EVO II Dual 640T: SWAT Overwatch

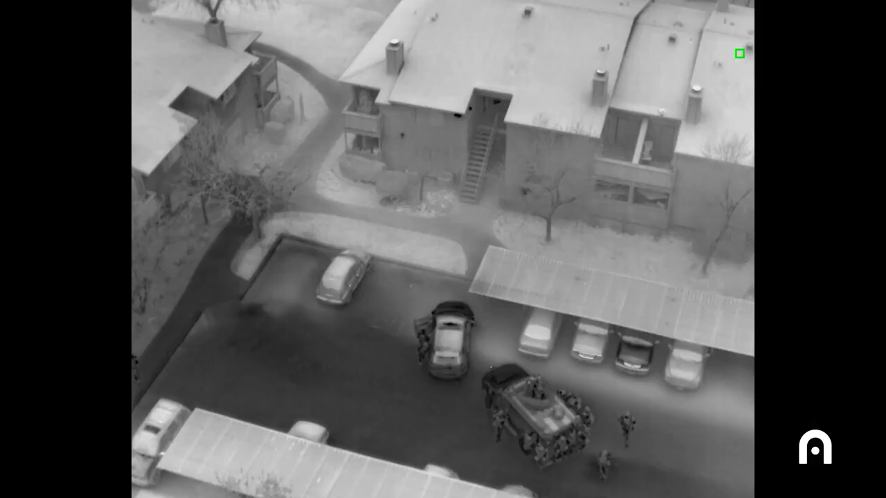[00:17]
We utilize it on every SWAT mission we do and at a minimum as an overwatch platform